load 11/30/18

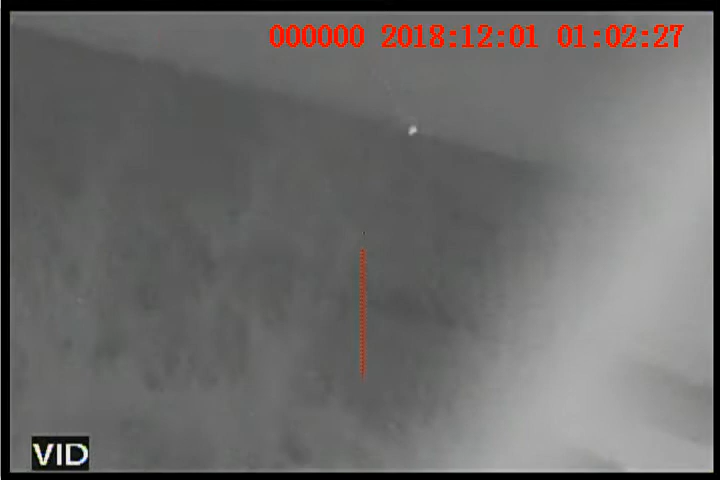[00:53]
I'm looking right at him. And I think he's trying to wind us right now.